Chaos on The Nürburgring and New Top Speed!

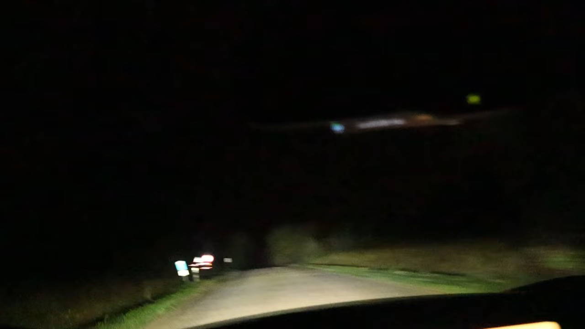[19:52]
Like this is something out of a horror movie or something. Just straight abandoned roads.
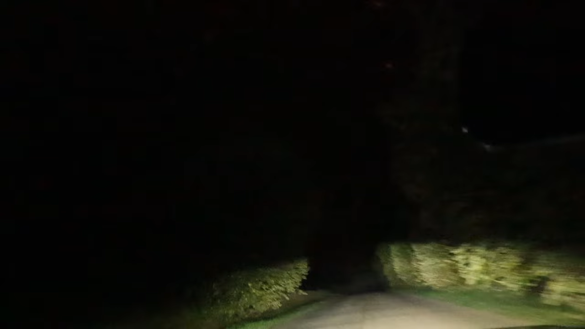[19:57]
With just nothing of life to be seen. This is scary. This is scary. This is scary.